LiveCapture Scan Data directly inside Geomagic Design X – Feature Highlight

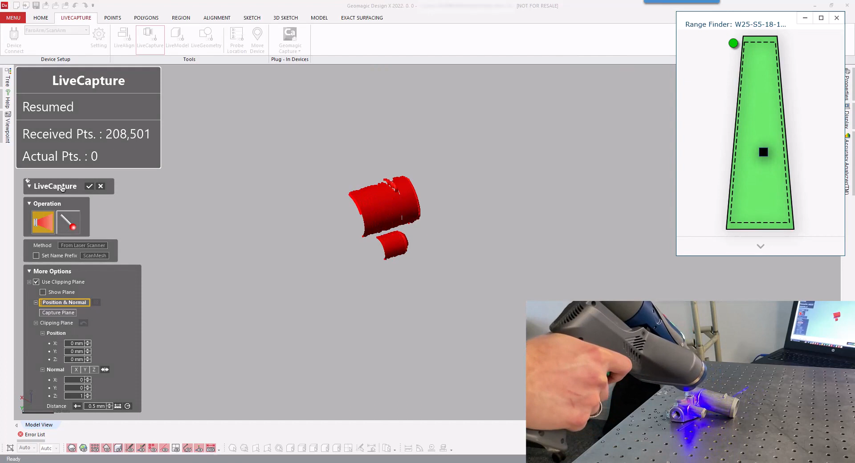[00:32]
Here we are capturing mesh data directly, but point clouds can also be used if desired.
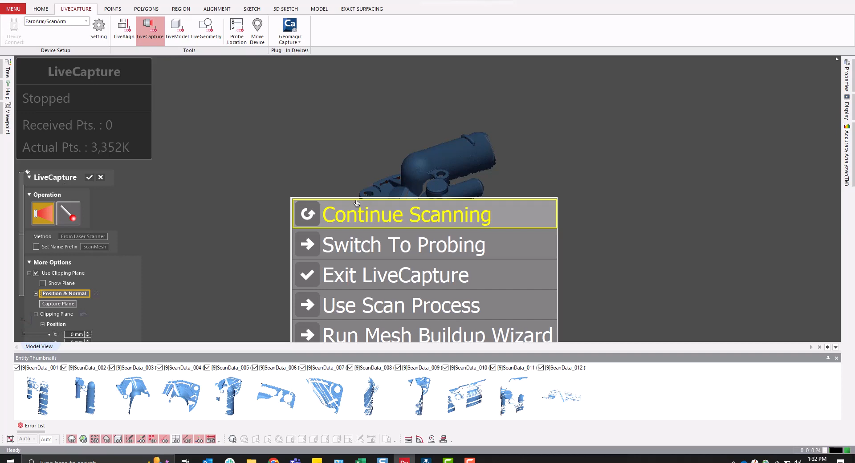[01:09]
The Clipping Plane The Clipping Plane